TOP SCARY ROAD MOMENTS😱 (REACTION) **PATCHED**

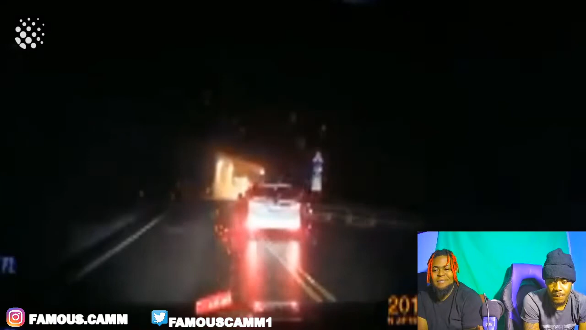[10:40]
Oh shit, that looks scary. That rock. That looks like hell.